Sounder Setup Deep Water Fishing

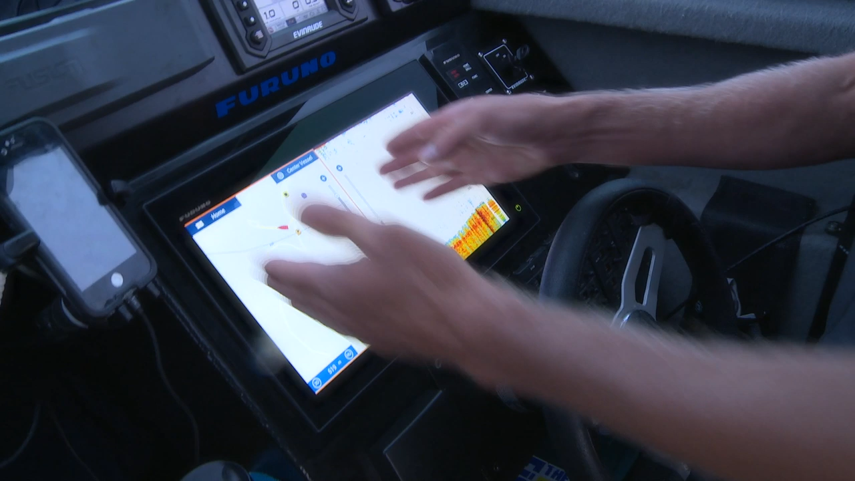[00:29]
I'm going to go for this guy here which is my plotter on one side so I can see my marks and on the other side it's just giving me my sounding.
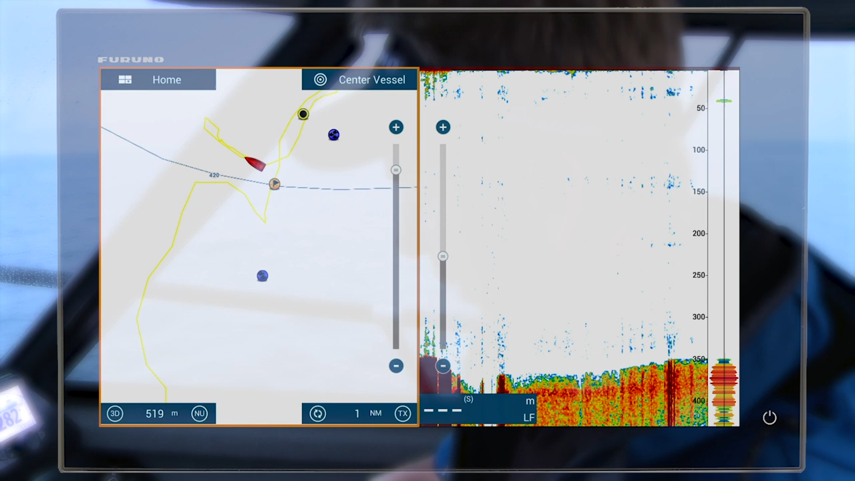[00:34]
Now you can see we're in 350 meters of water, there's a bit of a rise that comes up here.
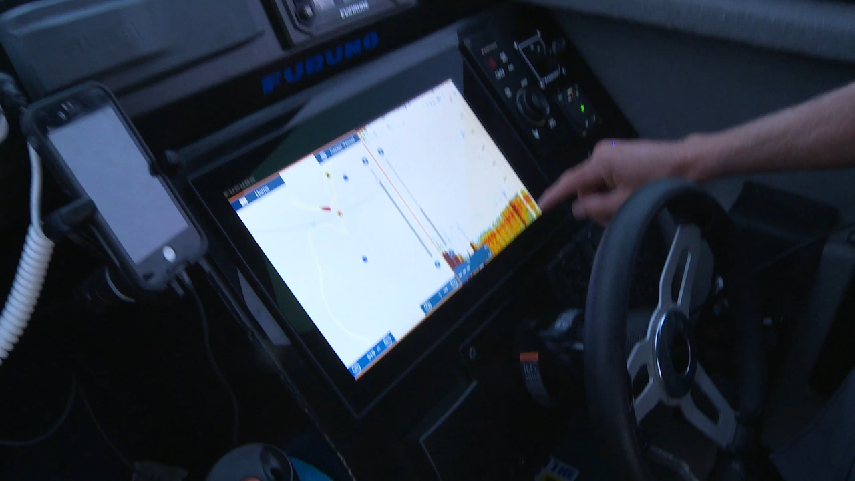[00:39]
Now auto fishing is what it's set to at the moment.
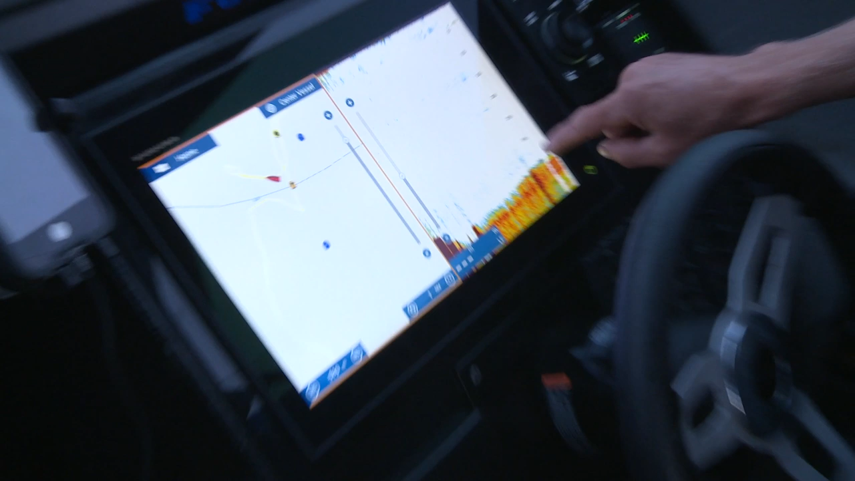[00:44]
We're marking the bottom, a little bit of scattering stuff down here, it's not great.
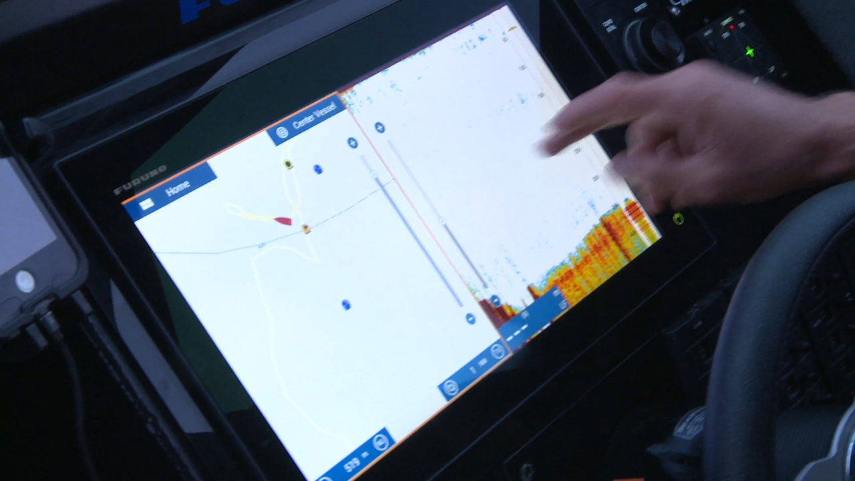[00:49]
I find that once you get a little bit deeper you're better off to go into manual.
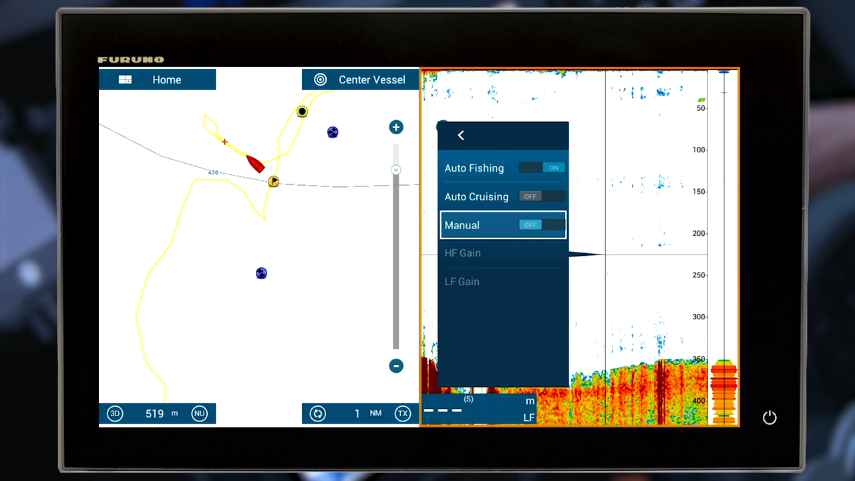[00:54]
We go to adjust, put it into manual and we're going to be looking at our low frequency gain. So you can see when I was last in manual the gain was set to 77 and I can adjust that up or down.
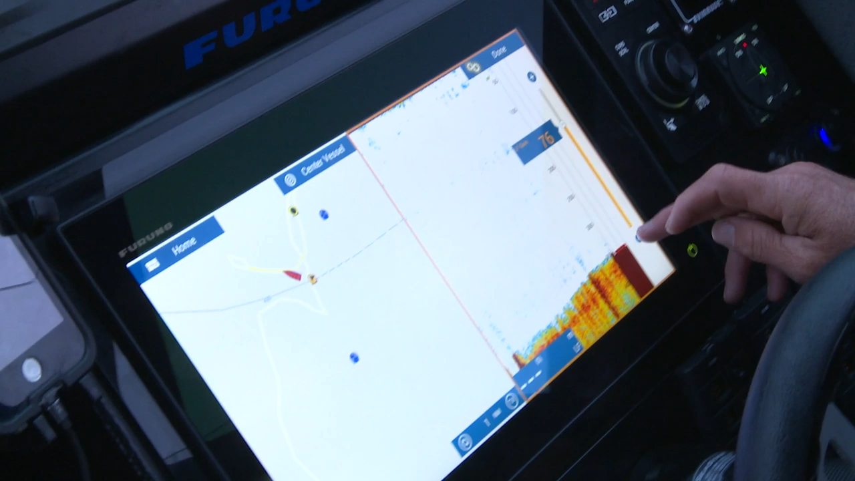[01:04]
Now I pretty much like to adjust the gain up until I start getting clutter.
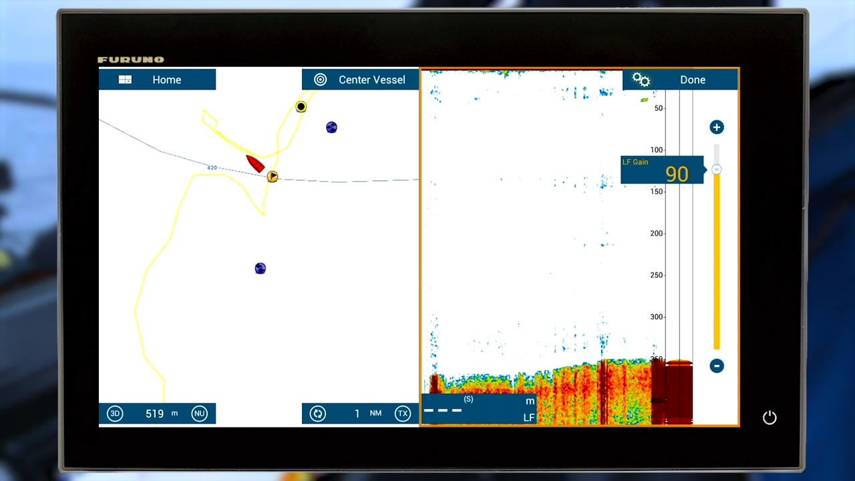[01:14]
As the gain comes right up, I'm right up to 90% gain. You can see I'm getting a really defined bottom and I'm starting to pick up bottom
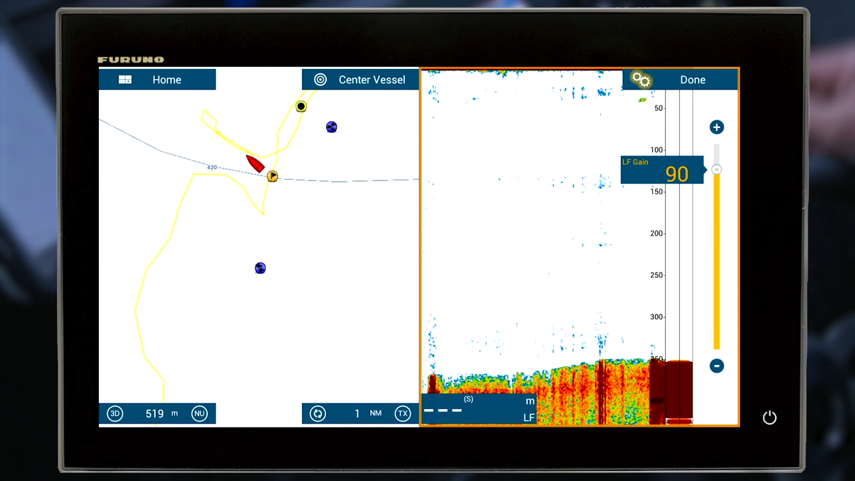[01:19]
marks although I'm struggling to see exactly what those marks are.
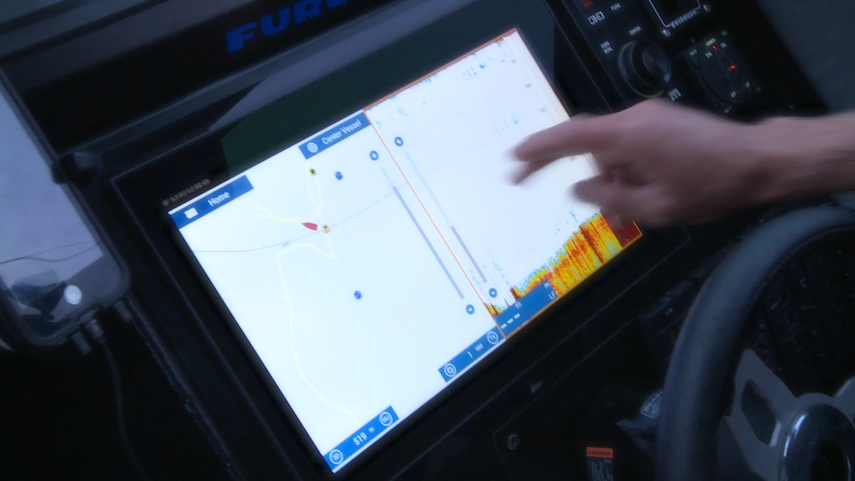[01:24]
So the mode that I'm going to run in is bottom lock.
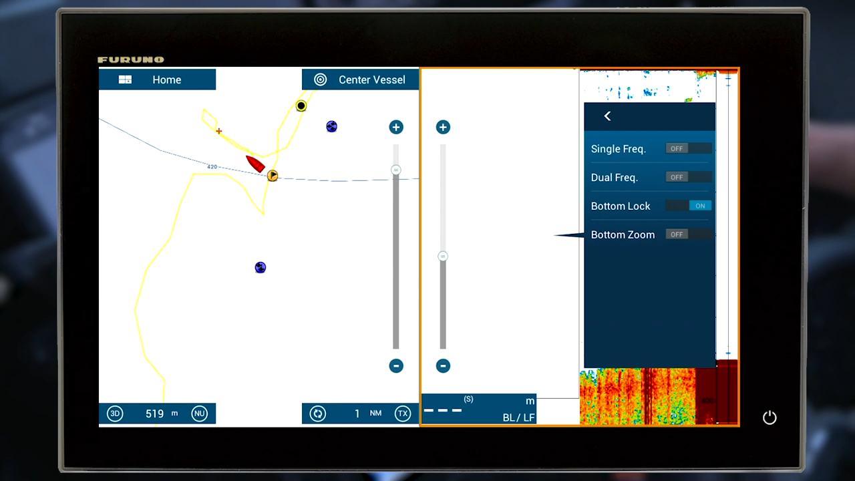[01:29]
So when I turn bottom lock on what that does for me is it displays the full
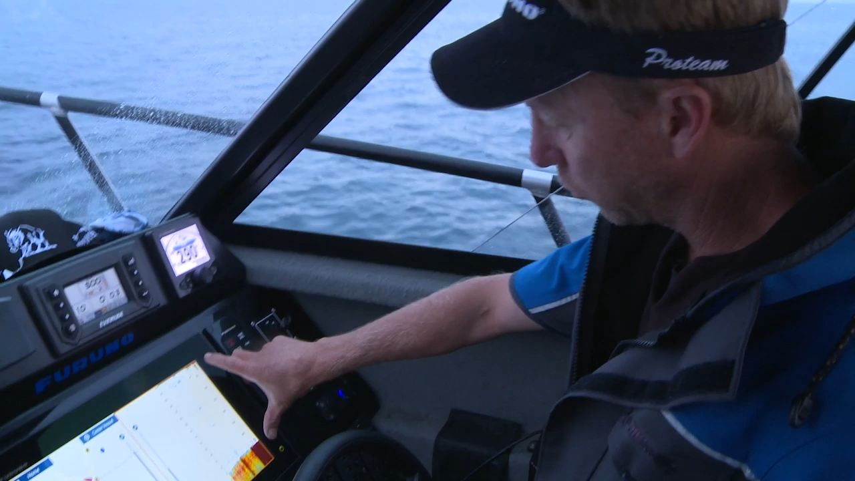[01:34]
water column here on the right hand side and on the left hand side I'm just looking at the bottom 30 meters. And what bottom lock does is even if we're coming up a ledge it flattens it all out so you can see where the marks are relative to the bottom.
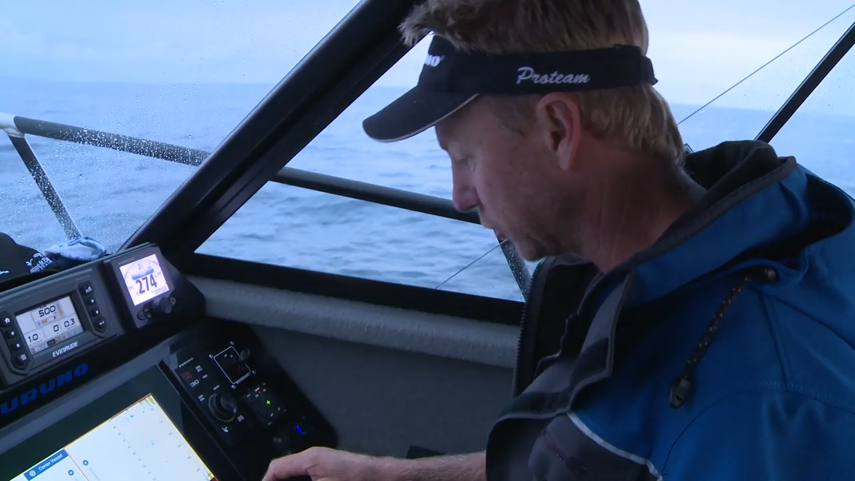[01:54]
And it tends to show up the nice defined marks as well as individual fish. On the bottom lock side here you'll see that I've got a definite mark eight meters up.
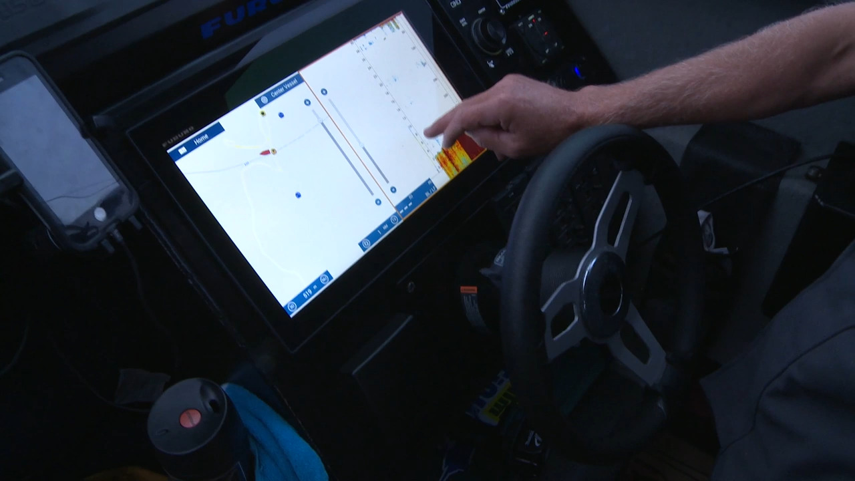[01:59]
Now that's a target that I'm quite interested in, that target there.
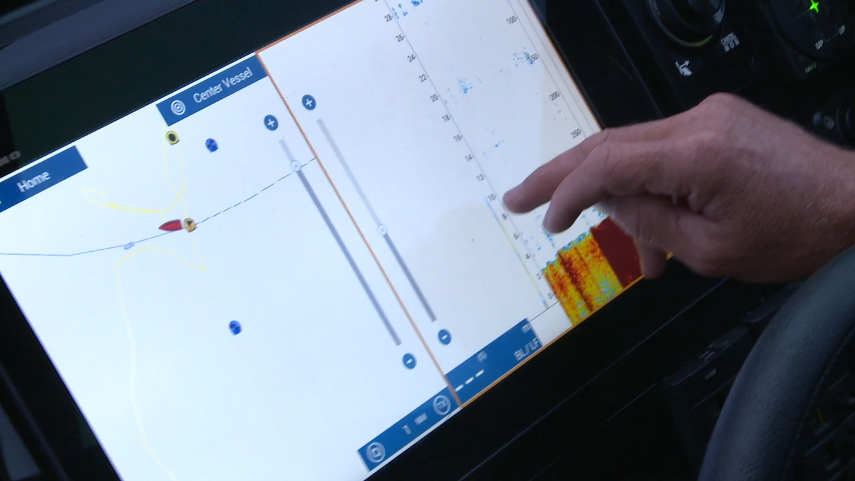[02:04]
So I can touch that, I can put on new point,
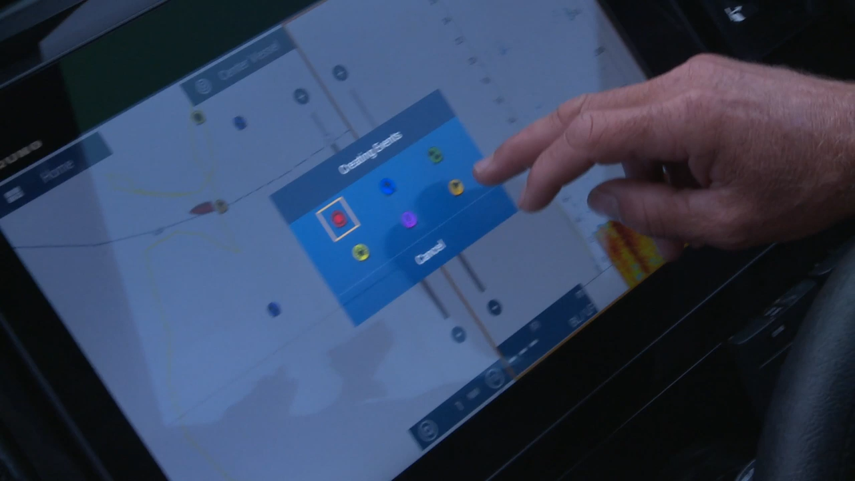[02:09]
I select the flag and that way I know where that fish there is